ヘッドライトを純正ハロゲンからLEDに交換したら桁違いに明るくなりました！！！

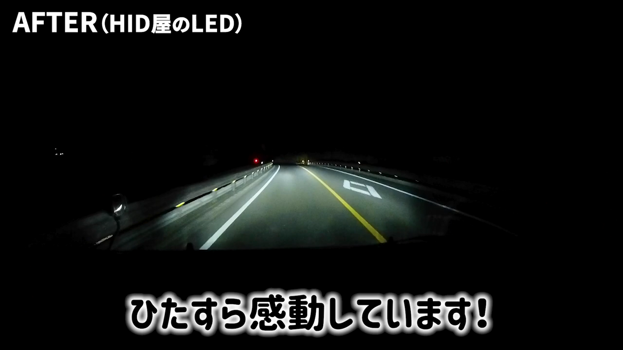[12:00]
おーおーすごい、ハイビームだとほんとに洞窟の奥の奥まで見えるねほんとだねロービームすごすぎて、あんまハイビームこれぐらいならいらないかな今さ、ローにしてみてあー、でも奥の方までやっぱ見えるんだおー、全然違うね全然違う